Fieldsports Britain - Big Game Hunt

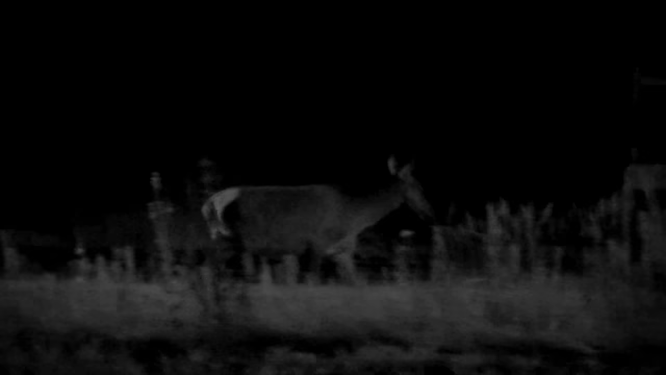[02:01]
We've been here less than 24 hours and already we've seen red deer, roe deer, pigs, mouflon now, and apparently there's bears and wolves and everything in this forest.